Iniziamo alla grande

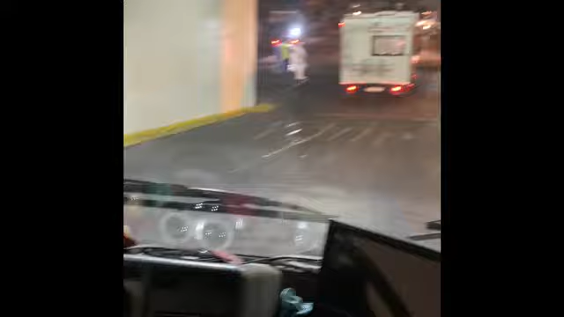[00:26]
Ecco, stiamo scendo dal porto e sono le ore 2.09 di notte,